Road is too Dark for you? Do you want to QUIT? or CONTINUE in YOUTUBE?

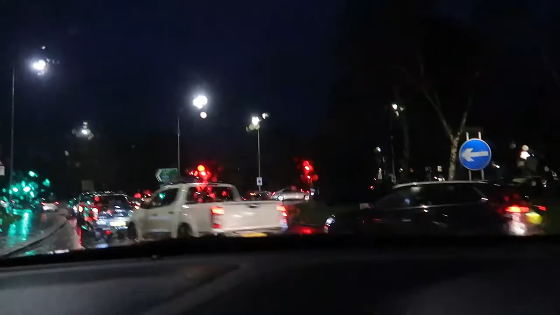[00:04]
And every roundabout, you have to stop in the giveaway section, and if it's free to go, you proceed. And when you've encountered a traffic light across the road, you wait for the light to turn green before you go. And then you proceed again. Either you want to turn right or you want to turn left,
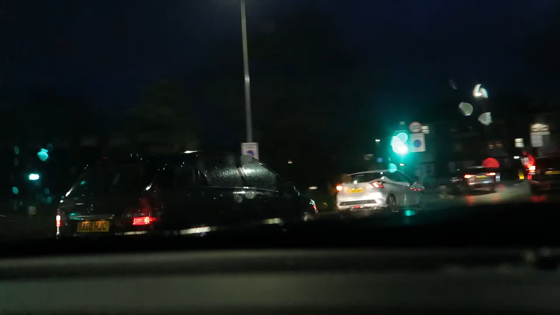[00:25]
depending on where you're going.
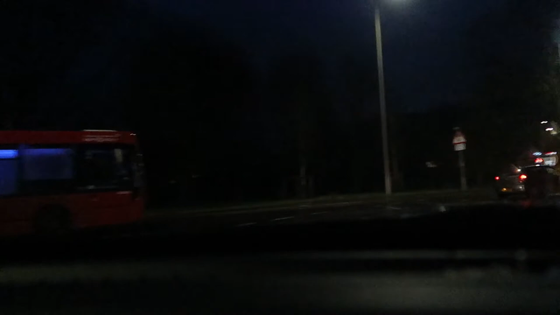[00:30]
But you have to go smoothly, because there may be cars in your right or in your left.
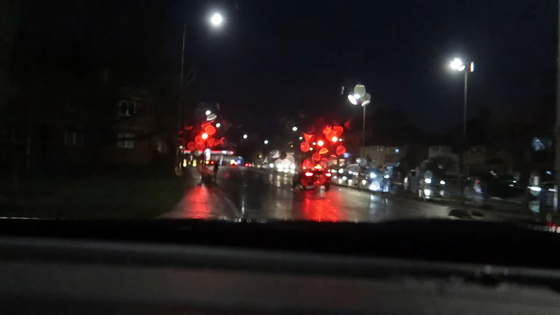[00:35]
And then you position your car again on which road you're going. And here comes across another stoplight.
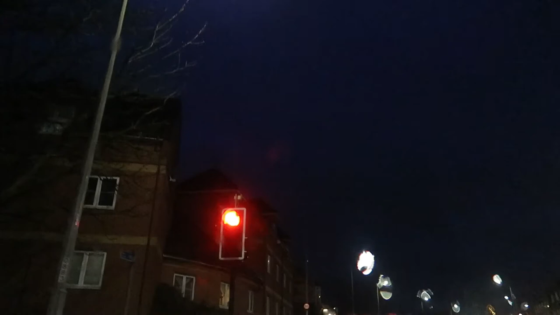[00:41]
You have to wait for the color to change into green. And then you keep on waiting. And then when it turns green, you go again. And then you proceed. Sometimes the road is too dark. And sometimes it's raining, but you keep on going.
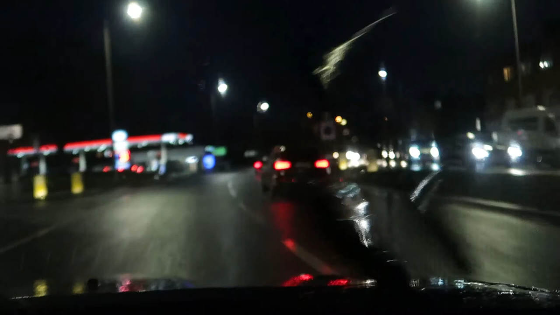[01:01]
You keep on looking for signs. You keep on looking for the speed limit of this particular road. Or sometimes the road is too dark for you to see any signs at all. But you keep on going. The road may have a lot of humps, but you still keep on going.
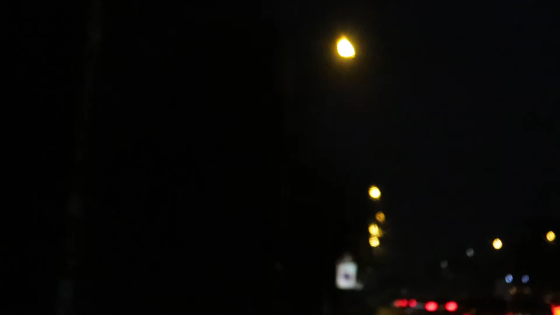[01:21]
The signs are so vague, you can't even see it. But you keep on going. You don't even know where to turn right or where to turn left, because it's too dark. But you keep on going. You don't even know where it ends. But you keep on going. You don't even know where to turn right away.